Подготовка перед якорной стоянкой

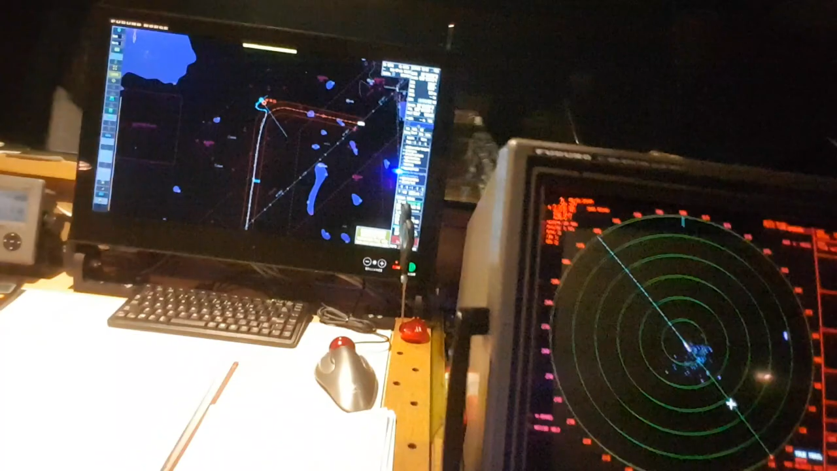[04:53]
Второй радар, радар включен, электронка. Вот журнал, да, якорь сбросили, время записано, сколько смычек, вводим все, координаты.